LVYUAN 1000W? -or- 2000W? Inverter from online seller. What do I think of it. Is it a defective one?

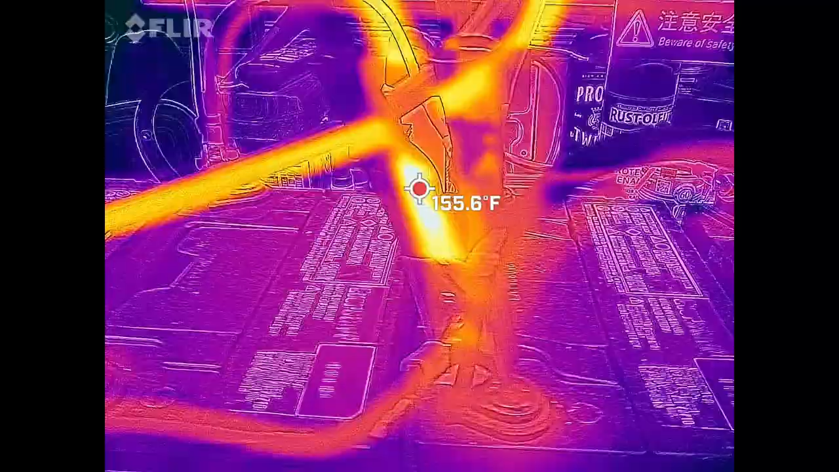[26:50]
On screen: spot 155.6°F
And we're at 170 on that one.
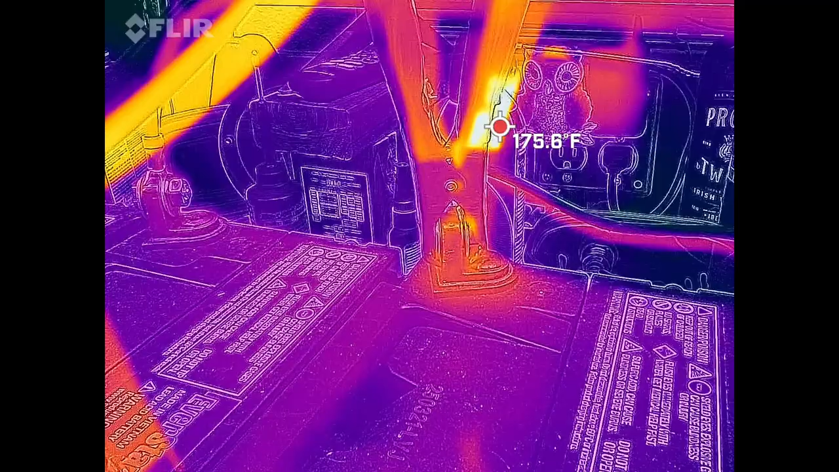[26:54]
On screen: spot 175.6°F
I just want to get the cables only if I could.
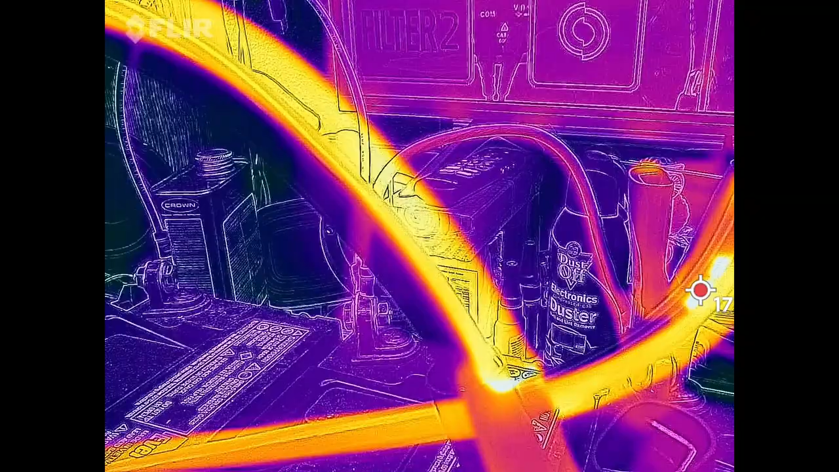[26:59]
So much hot stuff, it's really hard to do.
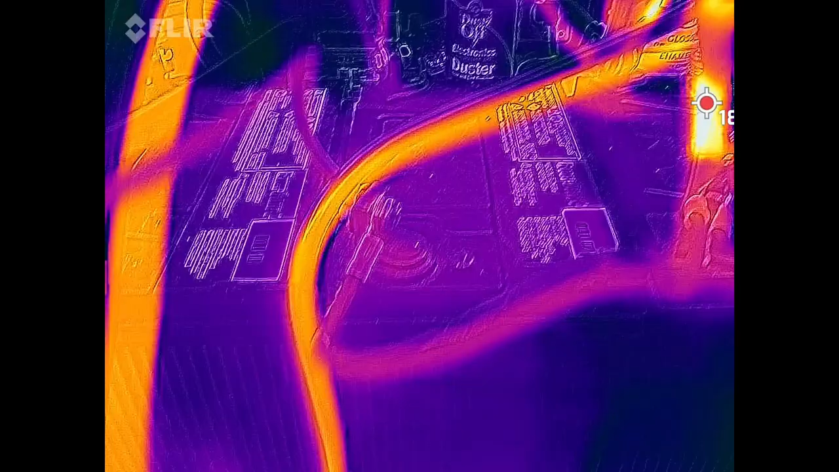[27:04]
Okay, so there's just the cables. 128 degrees.
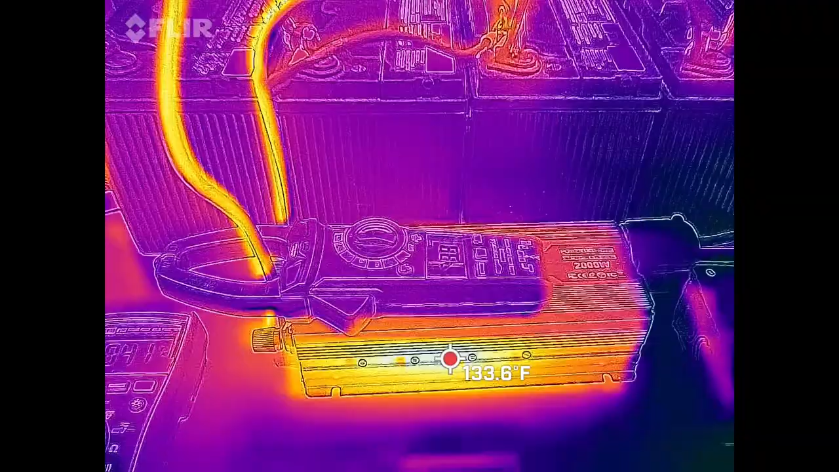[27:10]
On screen: spot 133.6°F
That thing is generating a tremendous amount of heat. You can see the heat generated by the inverter.
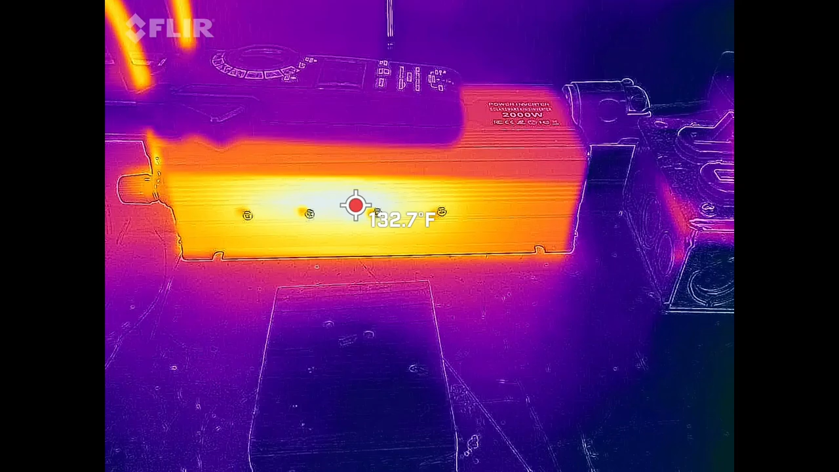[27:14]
On screen: spot 132.7°F
It's up to 130 degrees already.
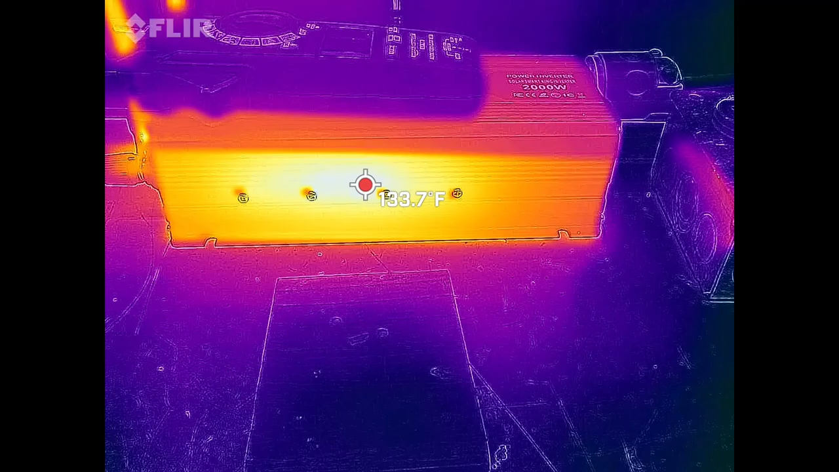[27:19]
On screen: spot 133.7°F
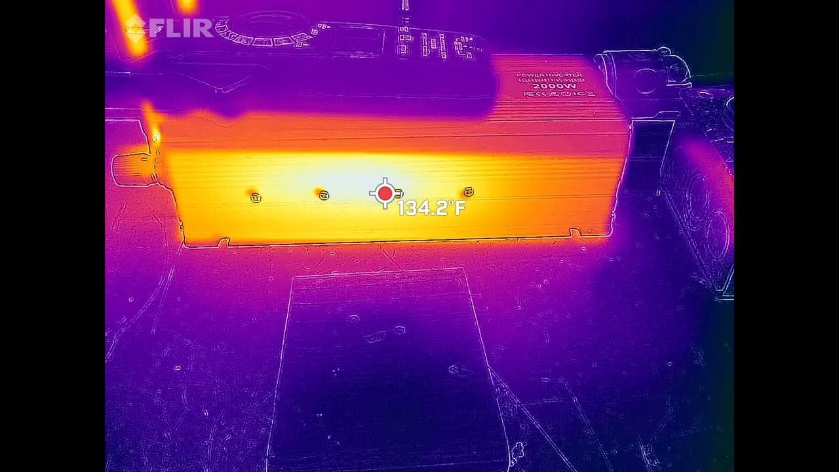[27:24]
On screen: spot 134.2°F
Terminals on the back of the inverter.
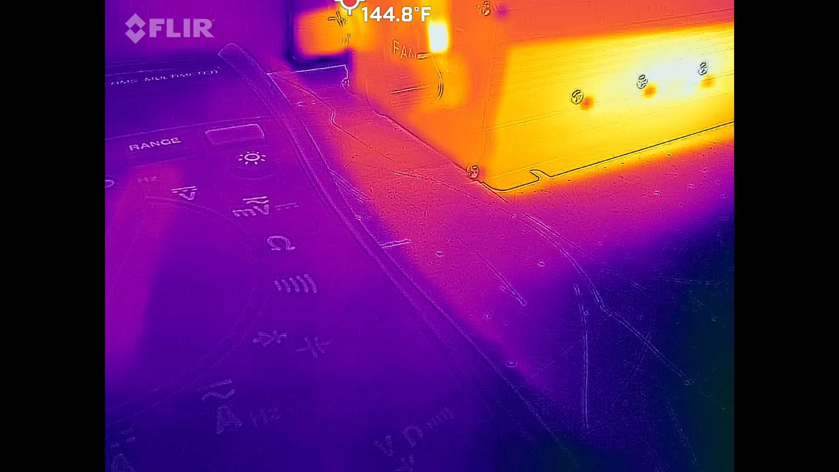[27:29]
On screen: spot 144.8°F
They're coming up to 150 degrees basically.
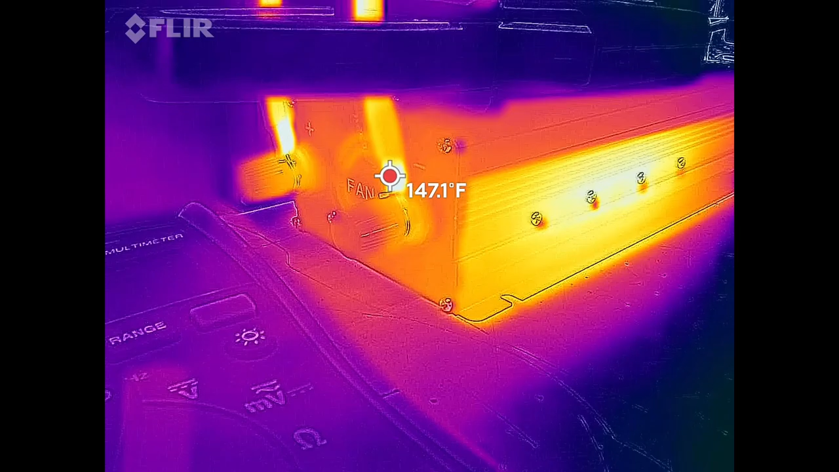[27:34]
On screen: spot 147.1°F
Yeah, a little bonus footage. There you go.
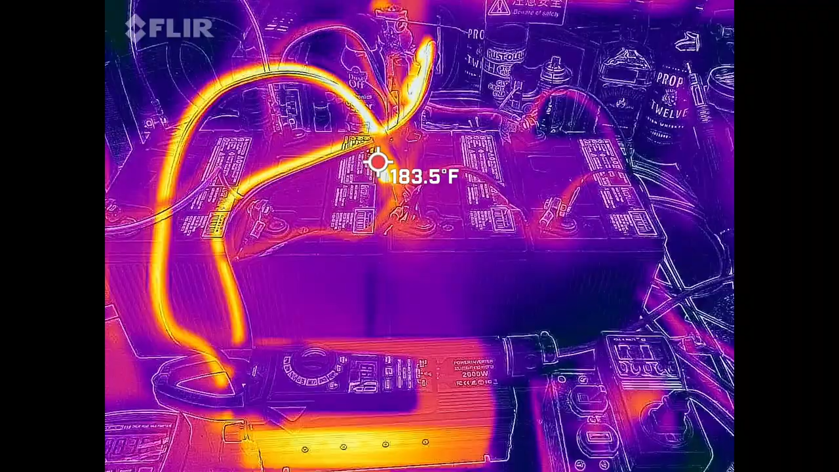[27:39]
And my terminals are barely warm.
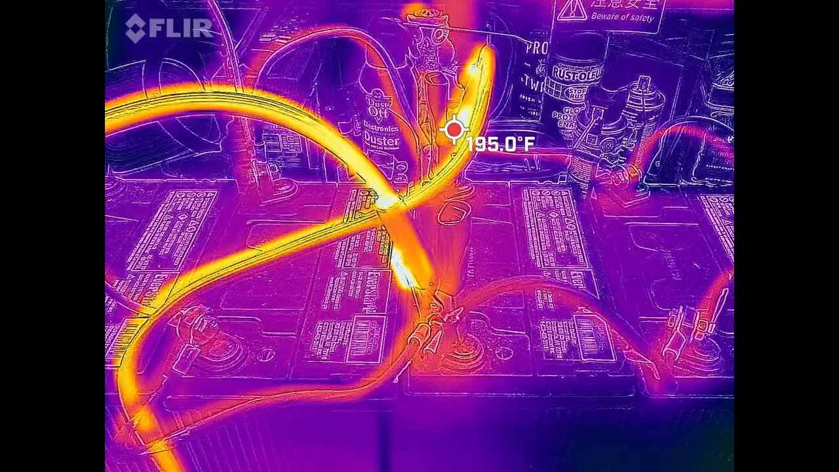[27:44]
On screen: spot 195.0°F
My cables that connect battery to battery because these are, I believe, 10 gauge cables that are connecting the battery.
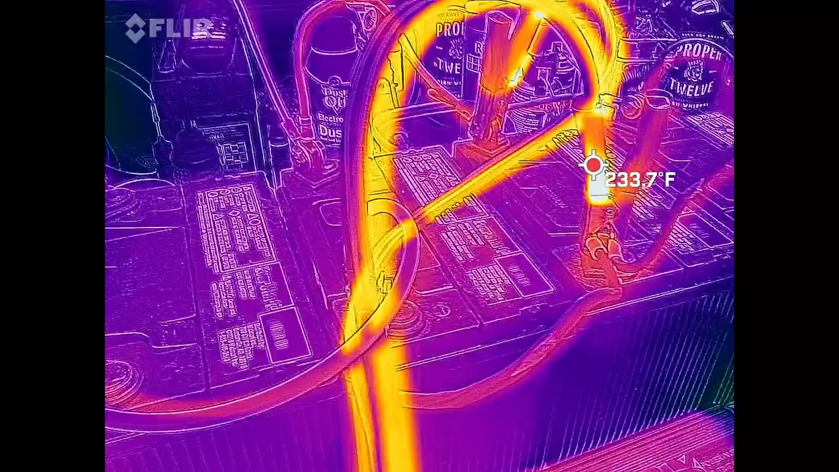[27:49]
On screen: spot 233.7°F
You can see how hot the cables are that are supplied with the inverter.
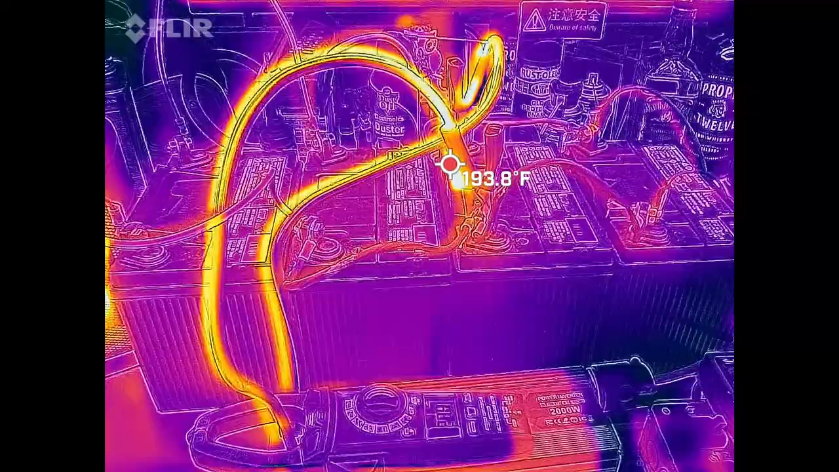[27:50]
On screen: spot 193.8°F
Well, you get what you pay for.
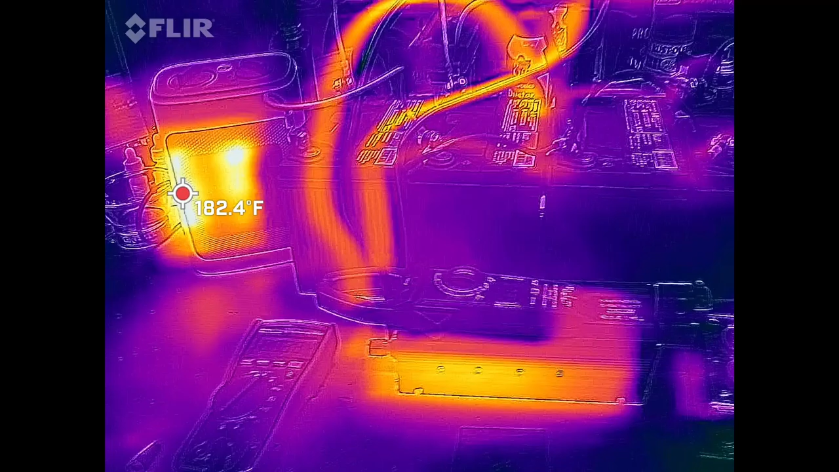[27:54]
On screen: spot 182.4°F
Okay, let's put this back on low. And we'll see what happens over here.
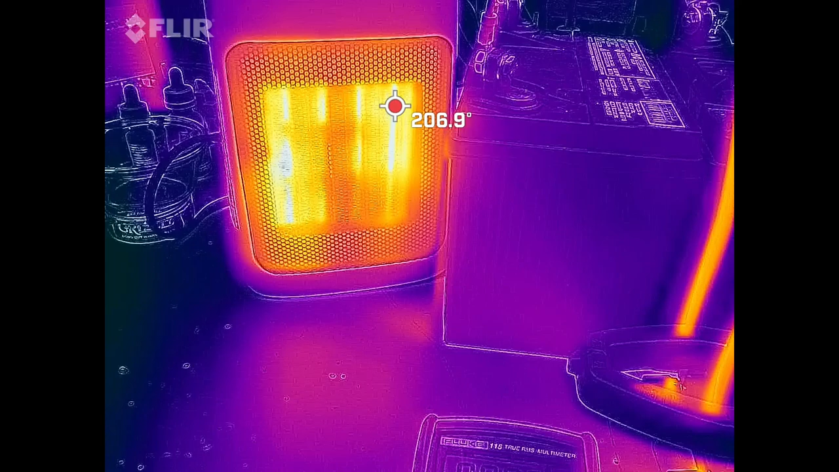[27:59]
And you can see the other elements are coming on now on low.
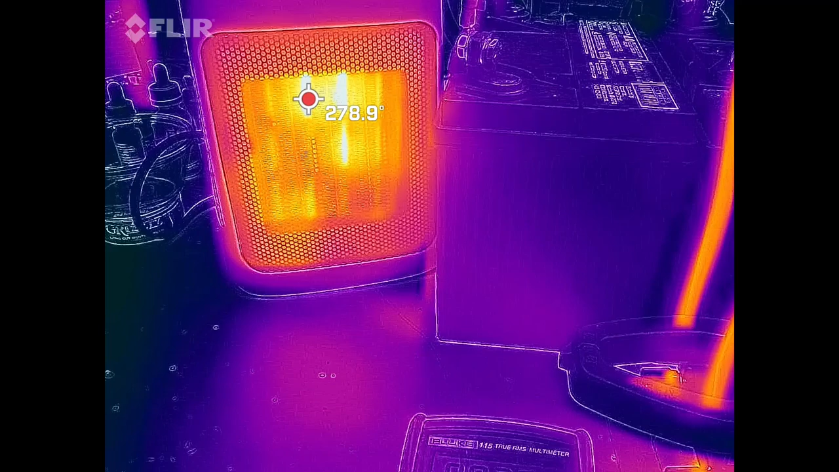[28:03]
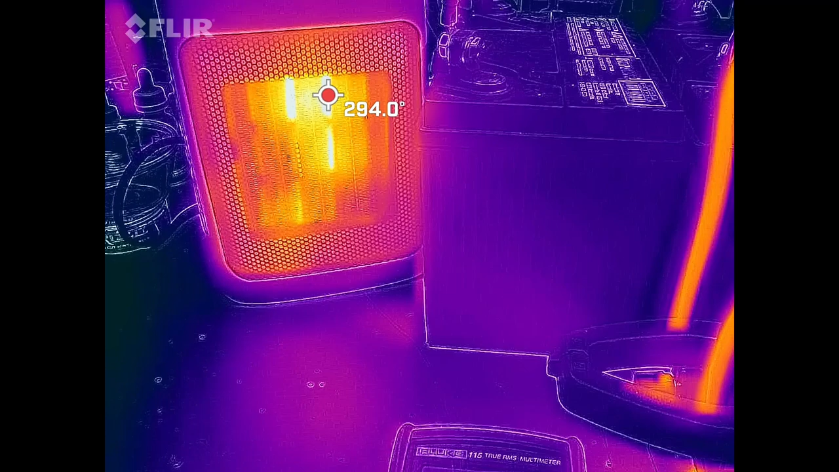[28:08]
Incidentally, this heater over here does a very good job. And it has a power factor of virtually one.
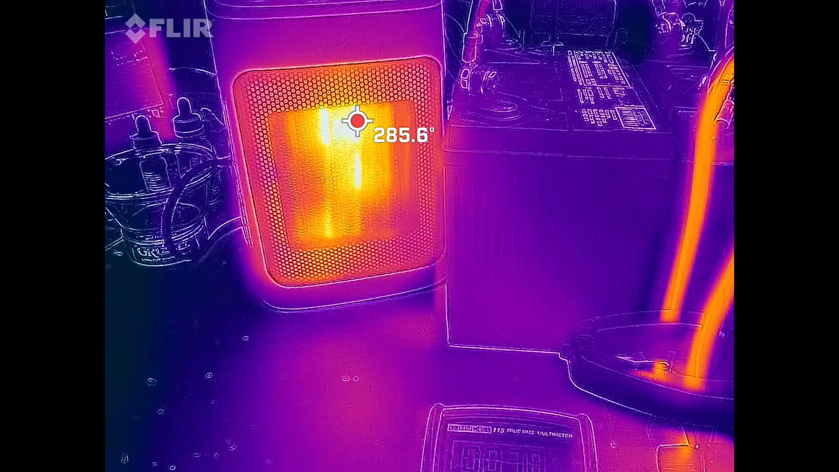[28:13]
The only thing that has a poor power factor is the shaded pole motor that's in there.